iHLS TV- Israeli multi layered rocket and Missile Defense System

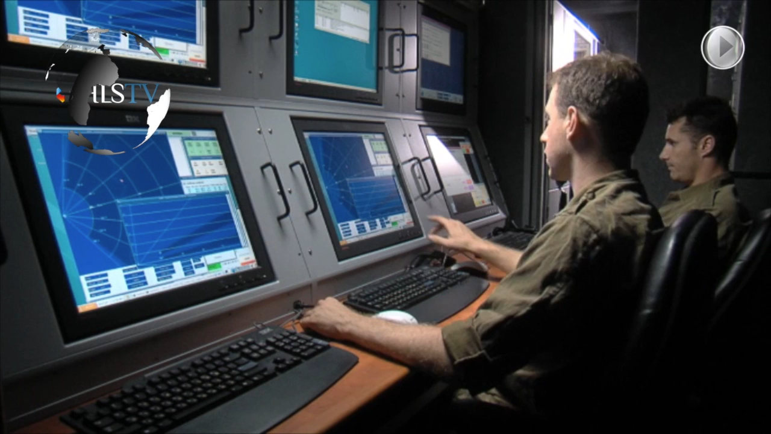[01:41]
This happened when rockets were falling on southern Israel and previous rounds of fighting. It is now, by any standard, the most advanced rocket interceptor in the world.
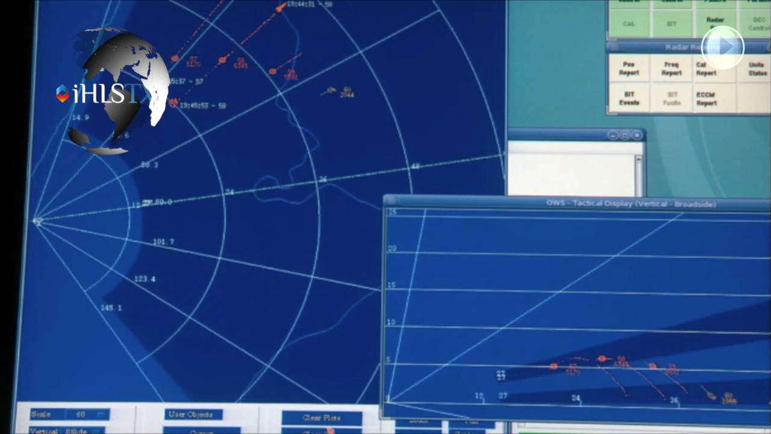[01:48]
The system's radar scans the sky and when it detects a rocket, the software determines its trajectory.
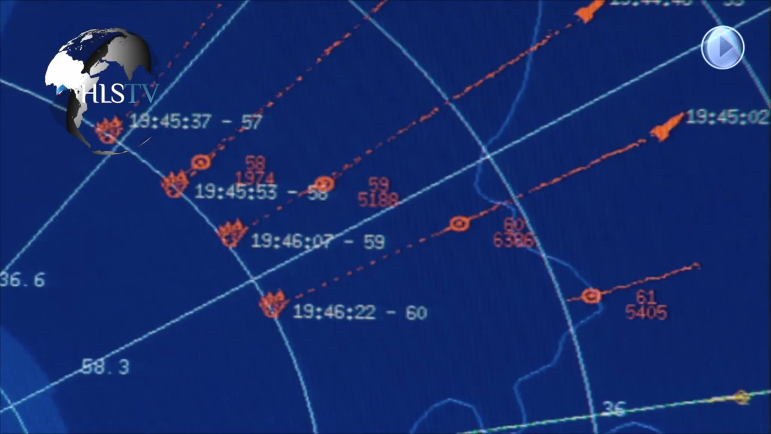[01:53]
If it is one that threatens populated areas, then an interceptor is launched.